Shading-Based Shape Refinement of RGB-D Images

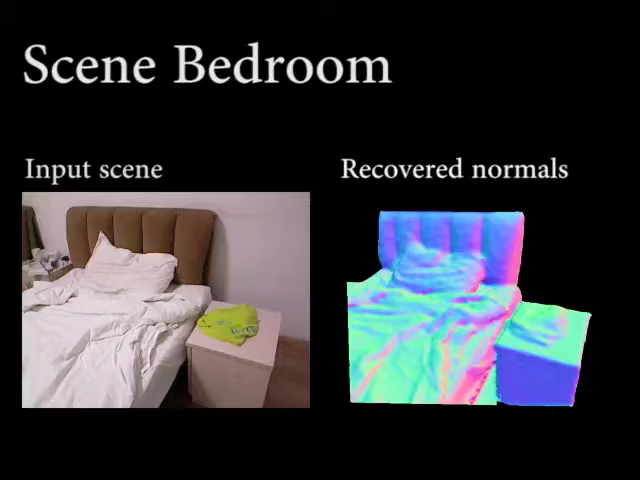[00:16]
Here we show the wardrobe scene and the recovered normals.
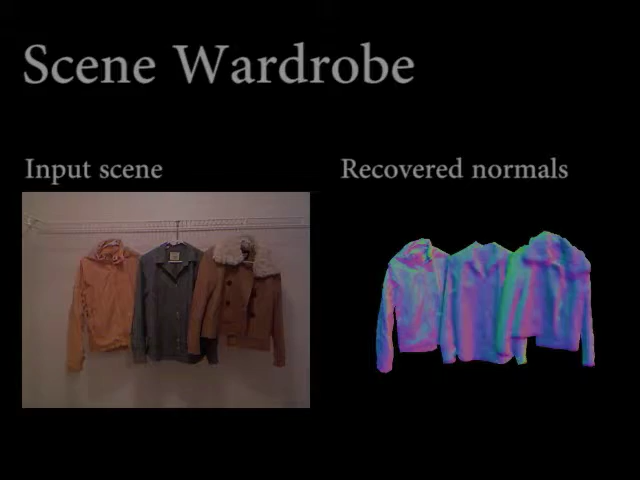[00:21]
In the following, we show the point cloud refined by the normals obtained by our technique. On the left, we show the raw point cloud from Connect. On the right, we show the refined point cloud. It can be seen that normals help to move points to more accurate positions.
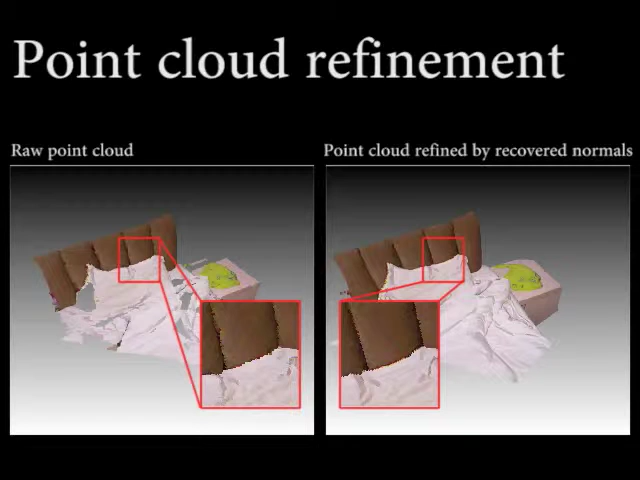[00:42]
For example, here we can see on the left, the points are in a rougher position compared to that on the right, where the edge and crease on the pillow can be clearly seen.
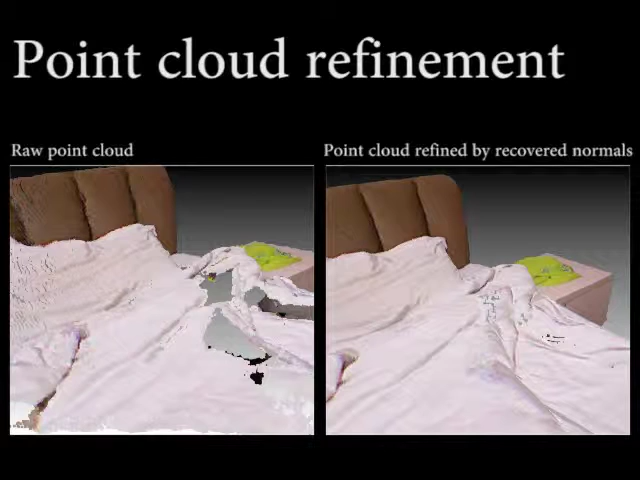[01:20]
Here the hole is filled in and wrinkle details are much more clear.
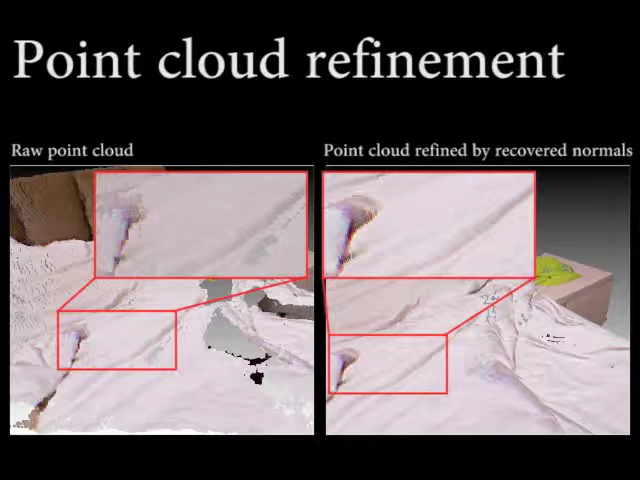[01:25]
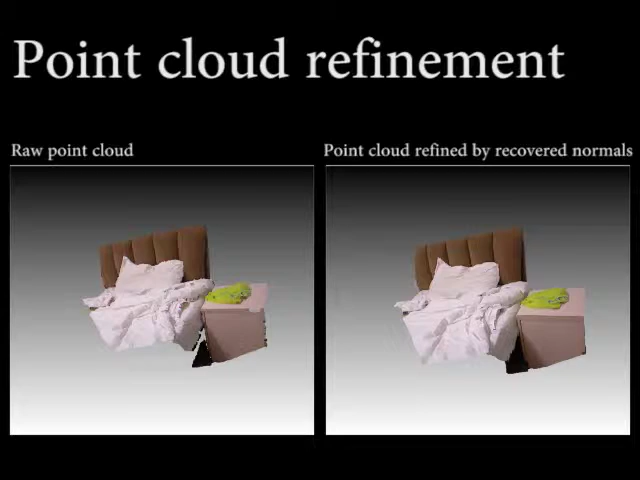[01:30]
Next, we show the example of the wardrobe scene. Again, the point cloud refined by normals is more clear.
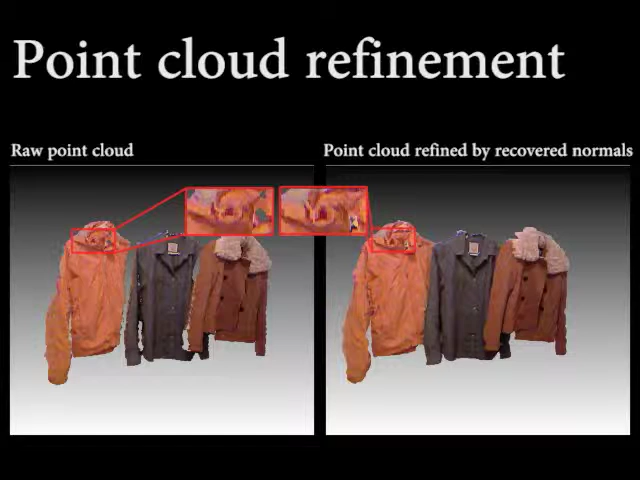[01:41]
Here is shown one comparison. The holes are correctly filled in.
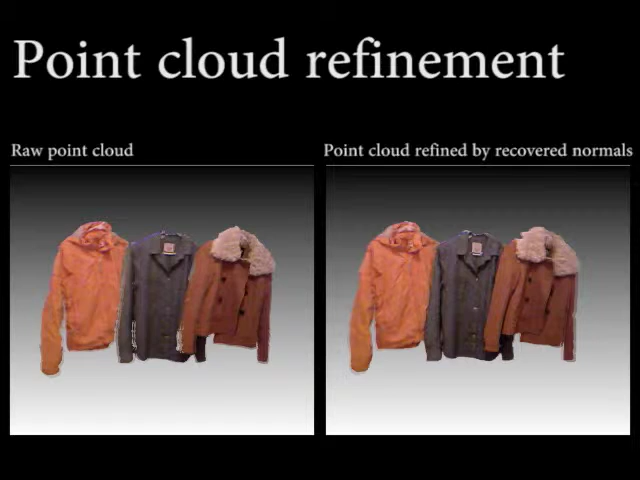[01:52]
Here is another comparison.
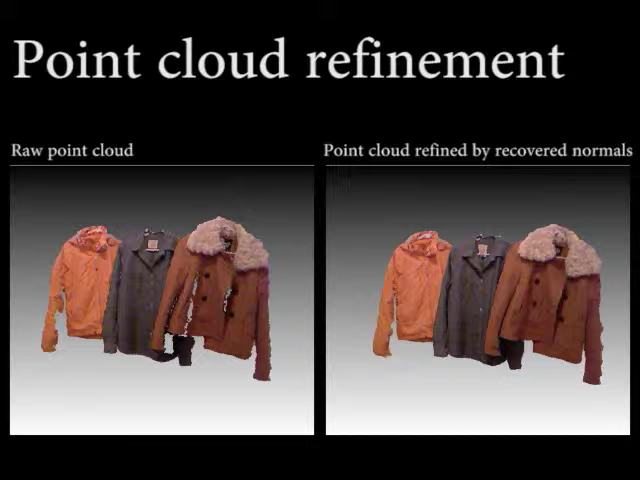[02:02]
The recovered normals are also important for realistic relighting. First, we show the bedroom example.
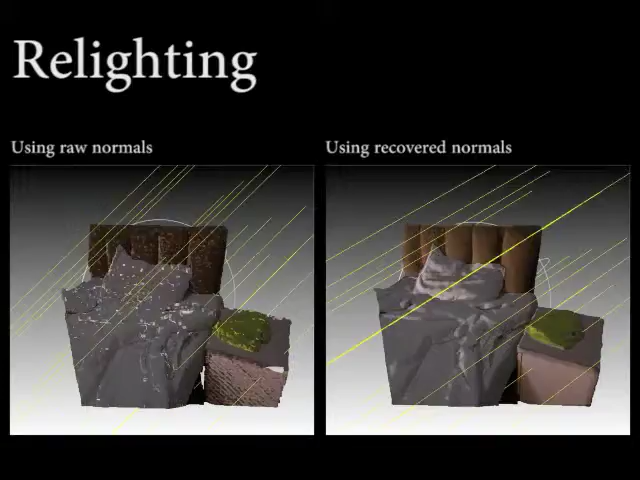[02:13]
On the left, we relight the scene using raw normals computed from the Connect point cloud.
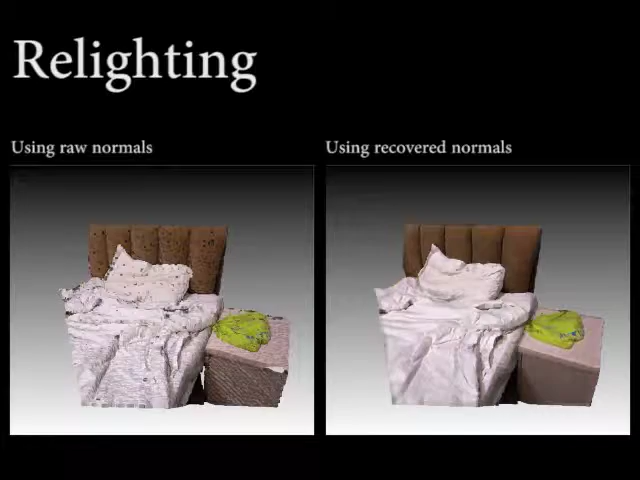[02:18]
On the right, we relight the scene using normals recovered by our technique. On the left, dark dots can be seen due to the noisy normals.
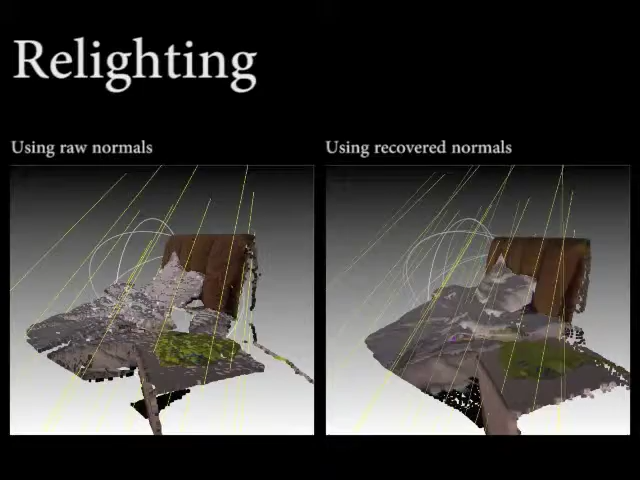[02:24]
On the right, the correct normals result in realistic shading details as the light rotates.
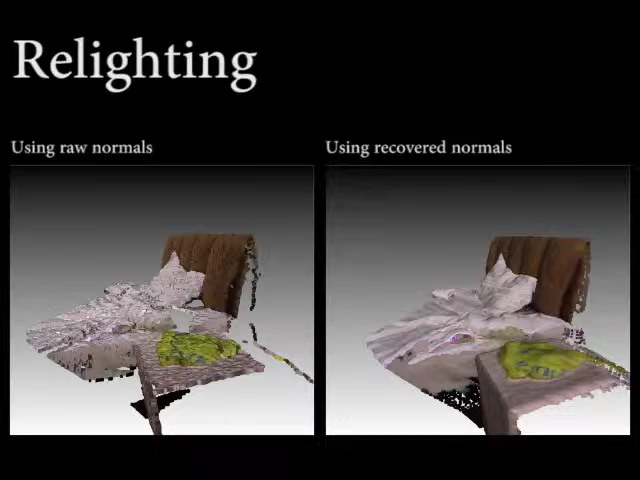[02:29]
Here we show the wardrobe example.
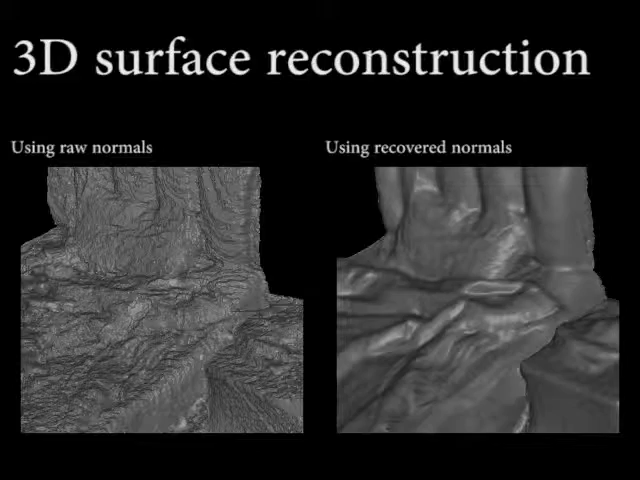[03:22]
The surface on the left is bumpy due to noise. The surface on the right is of higher quality. We can even see the subtle details on the blanket, pillow, and t-shirt. This is the wardrobe example.
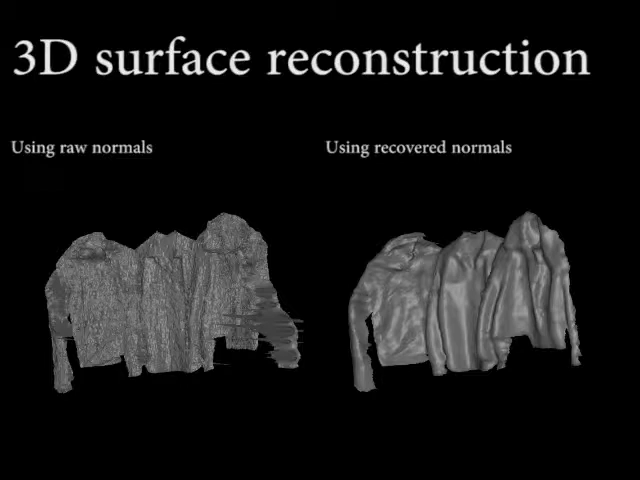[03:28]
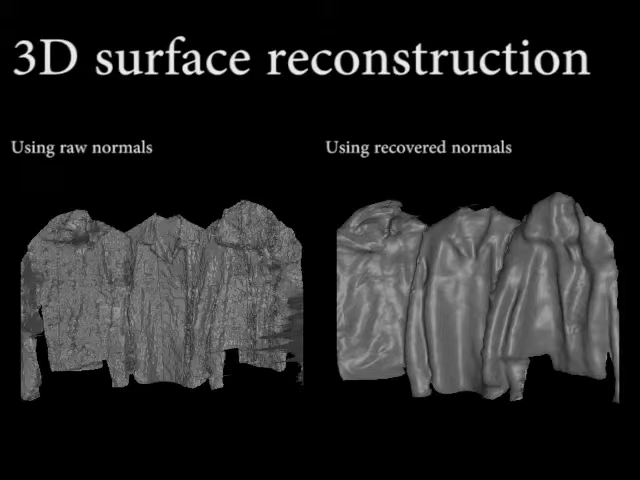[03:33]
As we zoom in, the crease on the jacket is visible.